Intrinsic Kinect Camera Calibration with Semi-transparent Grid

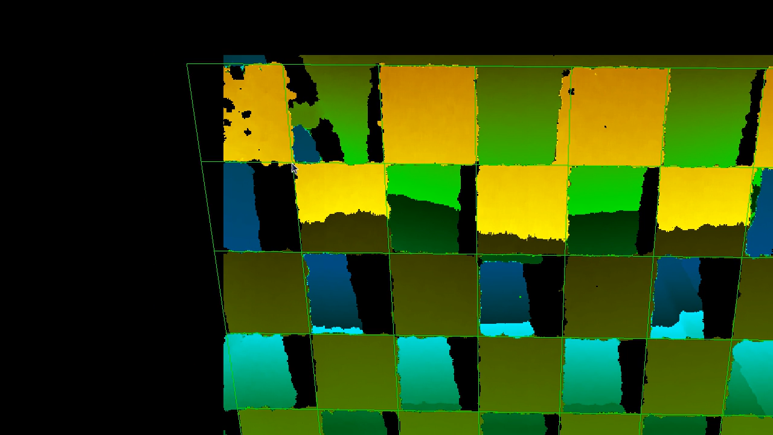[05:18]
to sort of find the ideal placement of the grid so that it kind of goes through
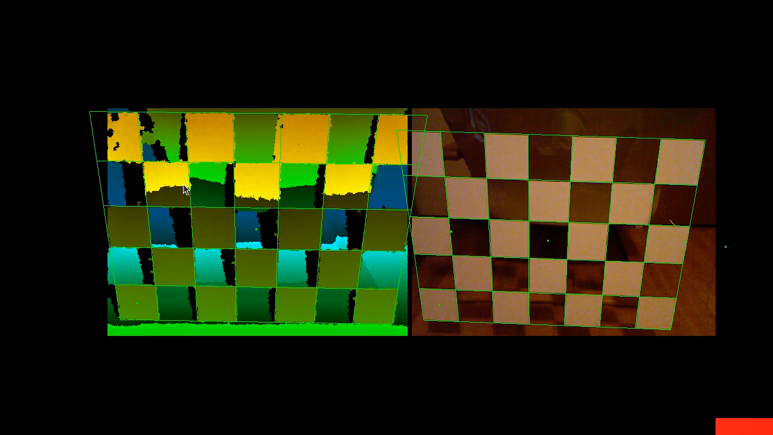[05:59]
I'm going to see a live updated image again then I pick up the camera and just move it to a different position so now what I want to do is I want to get a whole bunch of different distances but I also want to get
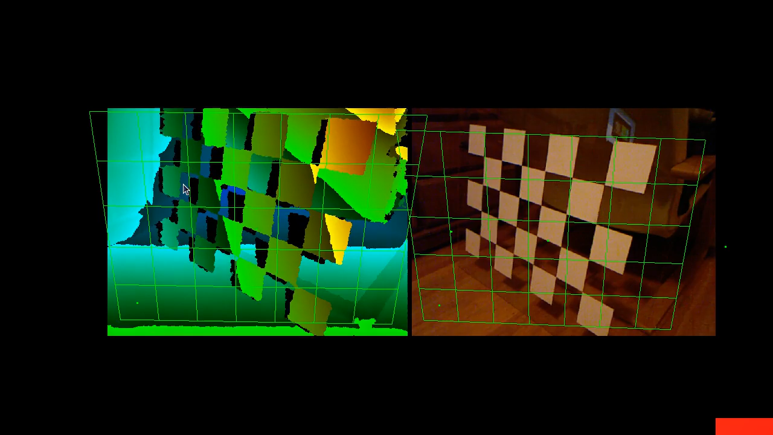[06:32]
again I can already while I start working on this one I can
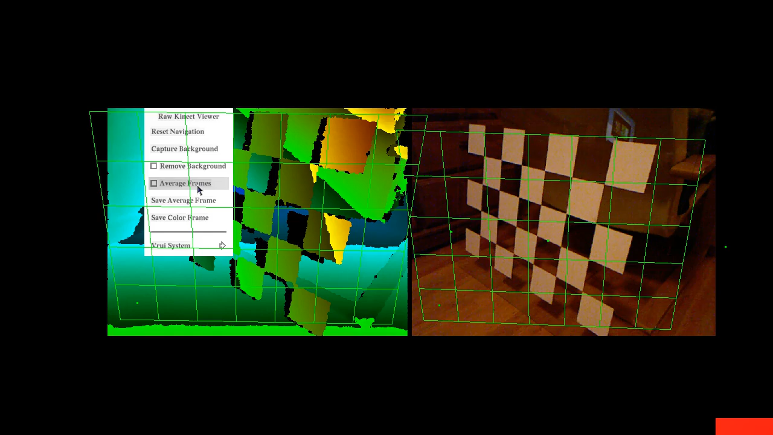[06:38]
calculate an average frame here and then I start by going to the depth or into the color image aligning those there's another thing that you might notice I should mention that this grid cell down here you know it has a little dot in the middle I drew that on there and you see that here the virtual grid has a little dot as well the idea is that those two dots need to line up they mark the lower left corner of the grid it's
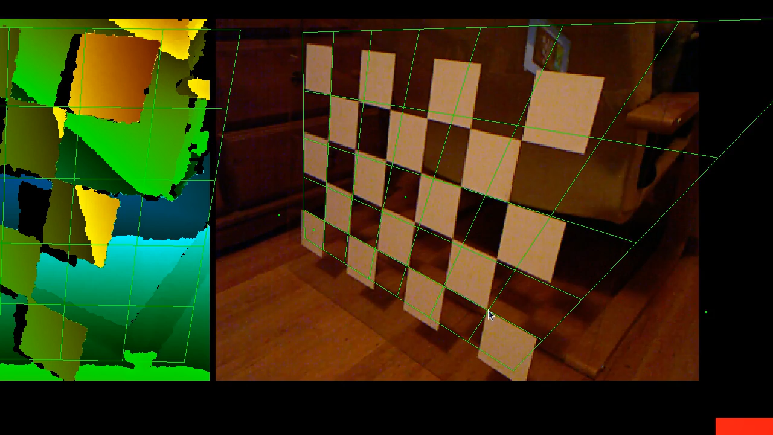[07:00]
not actually that important for the intrinsic calibration but it becomes very important for extrinsic calibration where you use multiple
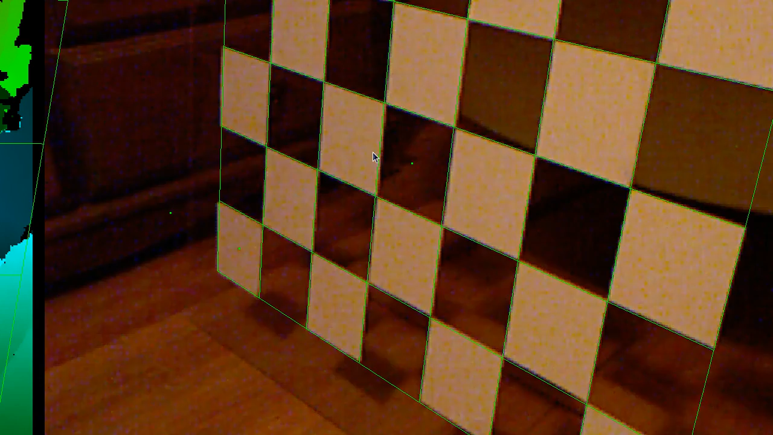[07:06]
connects and you want to align them with respect to each other because then if you make a mistake
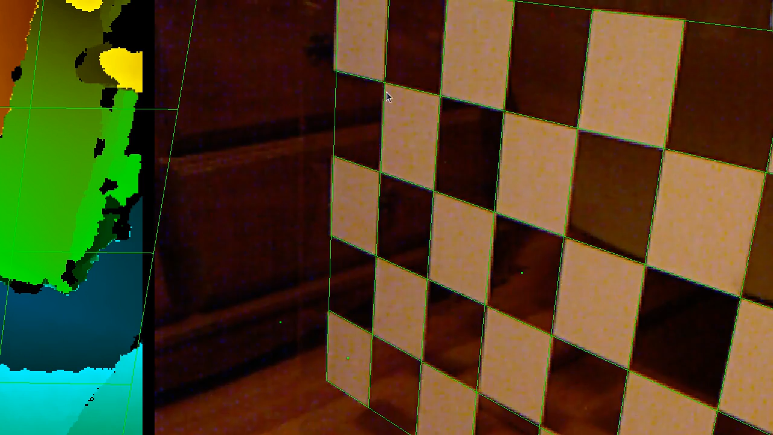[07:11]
and accidentally flip the grid or get the dot line up to the wrong grid corner then of course you're going to get completely bogus results okay I'm going
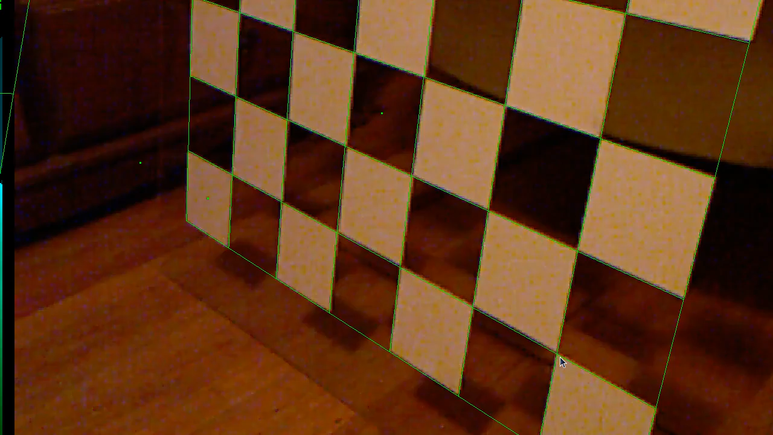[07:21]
in here lining that up nicely now you'll notice that the interior corners of the grid don't exactly match the virtual grid and the reason for that is there's a little bit of lens distortion in the connect camera and the current method
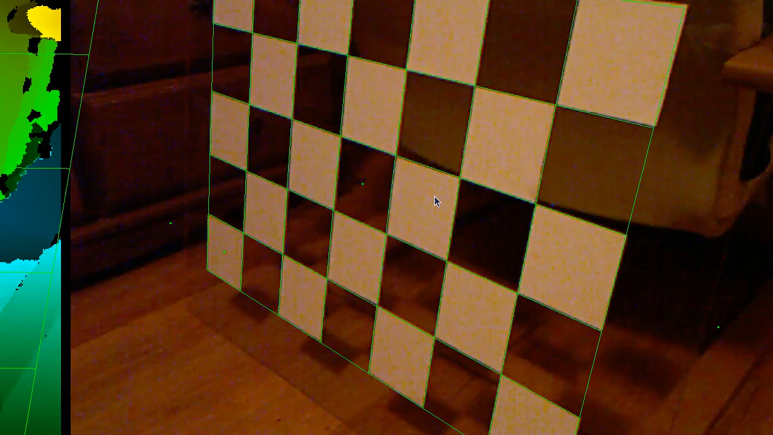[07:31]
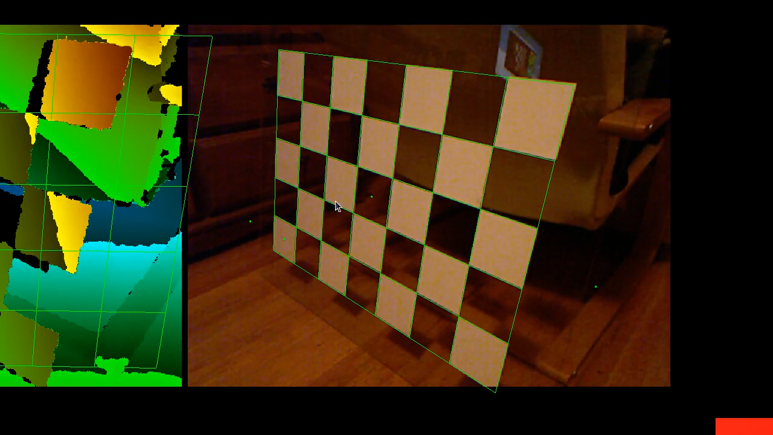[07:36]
doesn't correct for lens distortion yet that's still work left to do okay so now I'm going in here of course in the depth image you don't see the little dot on the lower left tile so you just have to make sure that the dot in the color image and the dot in the depth image more or less line up so again going through here
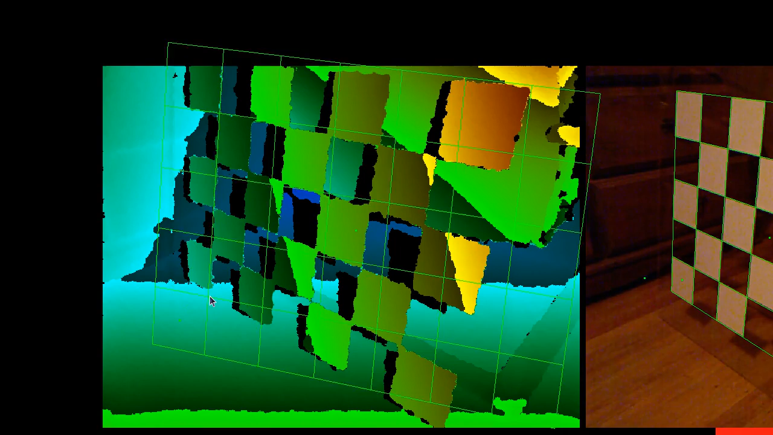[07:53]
going there going there and going there keep in mind that in order to drag the grid I'm pressing and holding the one key not using any
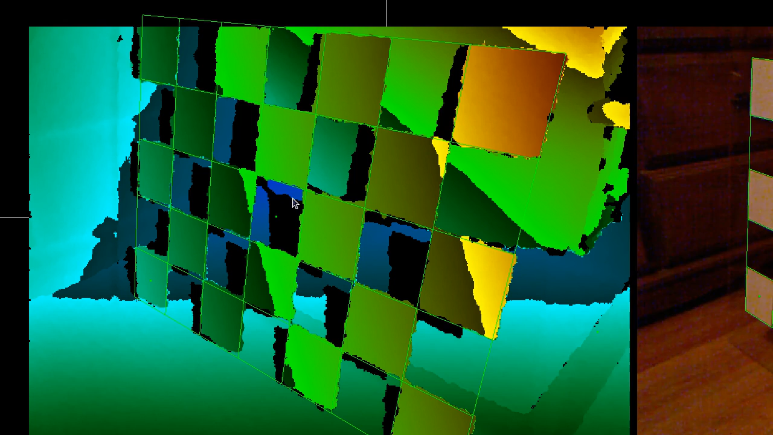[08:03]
mouse buttons at all so now I have a rough alignment and now I can start cleaning it up getting more
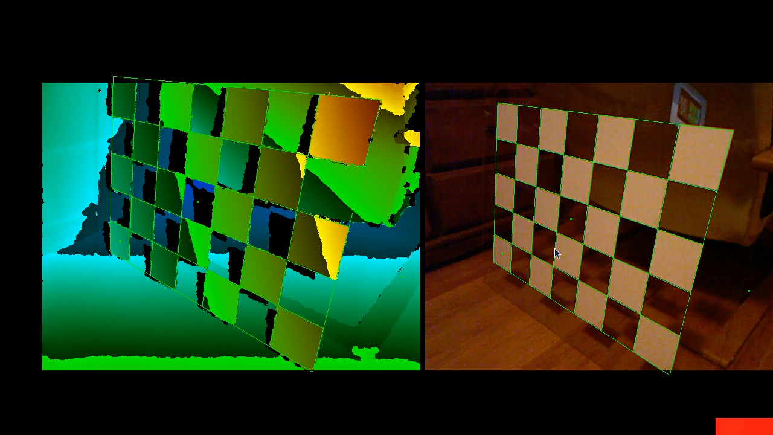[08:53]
right and then turn off average frames and get another setup now the number of setups you should collect there's not really a hard and fast answer for that the more of them you select generally
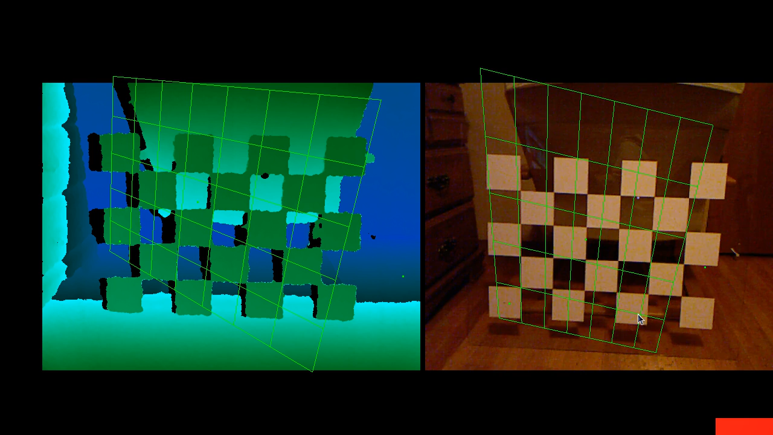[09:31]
other words if you want to use the connect and capture things that are let's say one meter away then you need to then you should really have a couple of calibration setups where the camera was more than one meter away
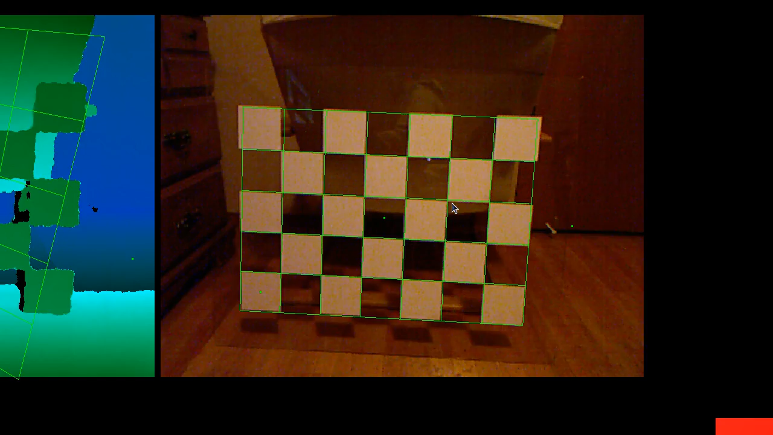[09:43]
from the calibration target at which point it becomes pretty difficult to actually get a good match because in the depth image the depth image gets noisier and noisier and messier
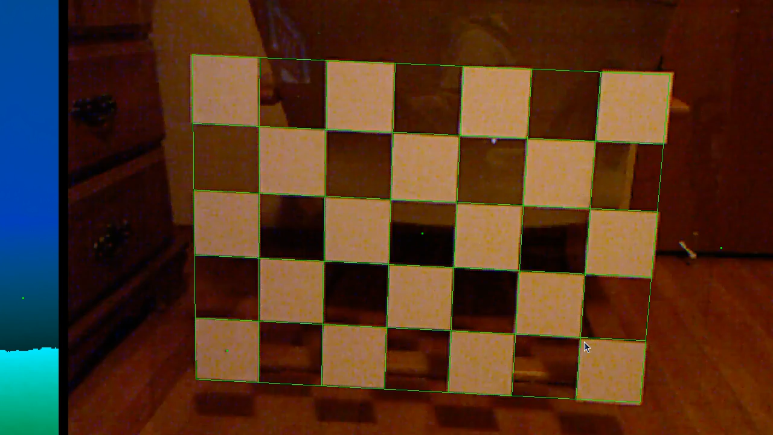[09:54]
and messier as you get far away from the from the target okay that's pretty
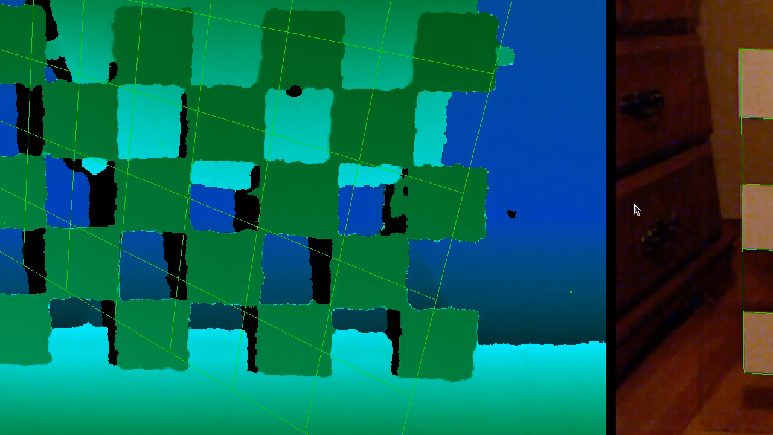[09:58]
good for color let's do the same thing over here this way that way this and that okay that's still pretty good actually that's a really good it's a really good fit here I can leave it maybe clean it up a little bit more so you notice that here for example there's a lot of foreground